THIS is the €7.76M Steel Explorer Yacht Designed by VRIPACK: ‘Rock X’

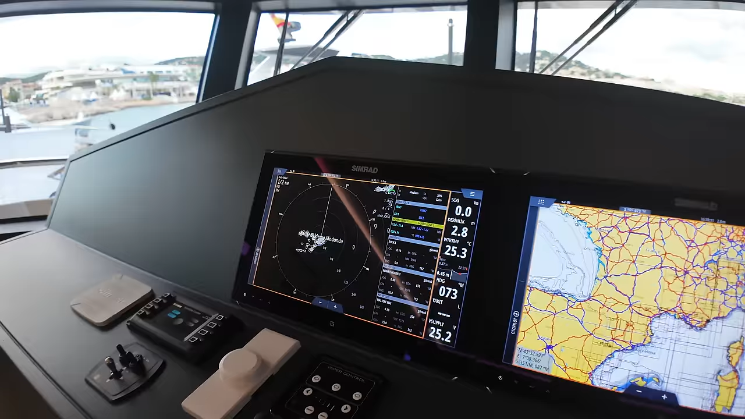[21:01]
one the radar picture on the middle one digital charts obviously and over